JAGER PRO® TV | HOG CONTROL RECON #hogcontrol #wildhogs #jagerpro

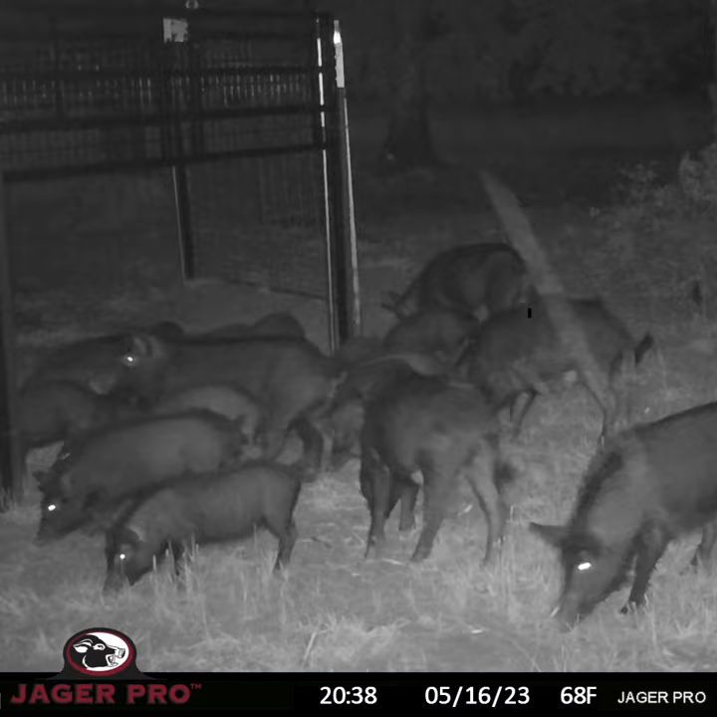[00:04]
with juveniles leading the way as usual. All six sows are present and do not seem to be overly concerned about the thunder and lightning.